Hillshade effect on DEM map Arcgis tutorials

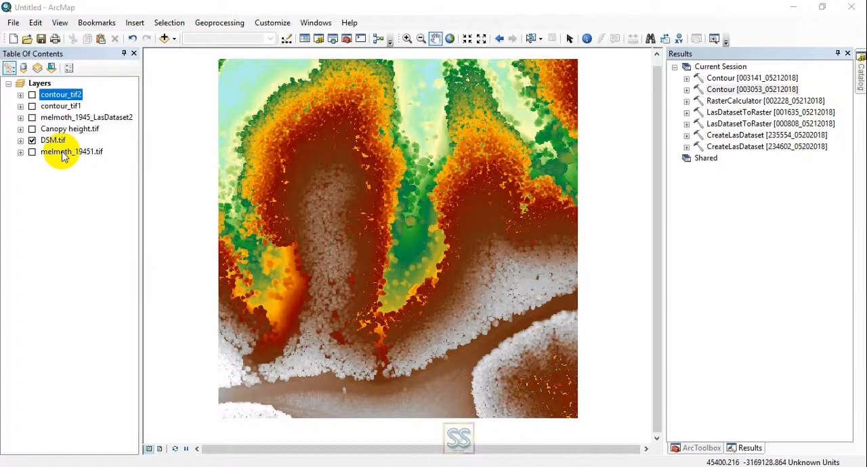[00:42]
okay I have the digital surface model here you can see the digital surface model all you have to do is search for the hillshade effect if you don't know the where the tool is available just go to the search button search window and select this one tools and search hillshade effect right
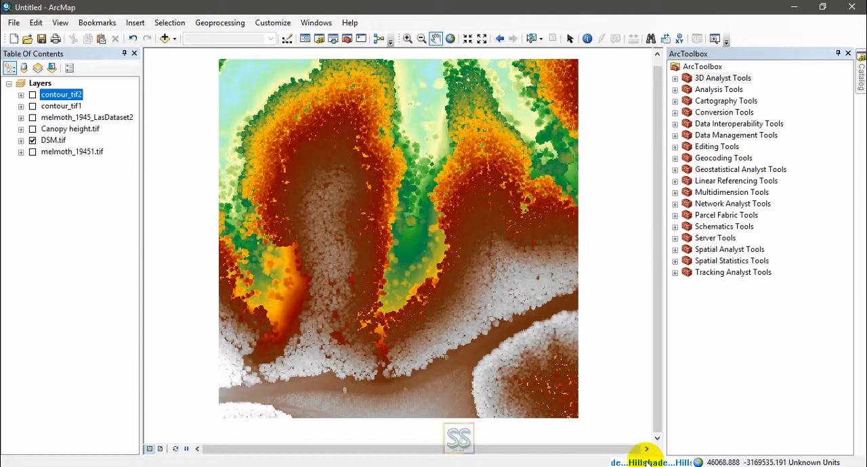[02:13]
as the output you can see the running process here you will get the output very soon right right so you can see the output the hillshade effect this is somewhat easy if you have the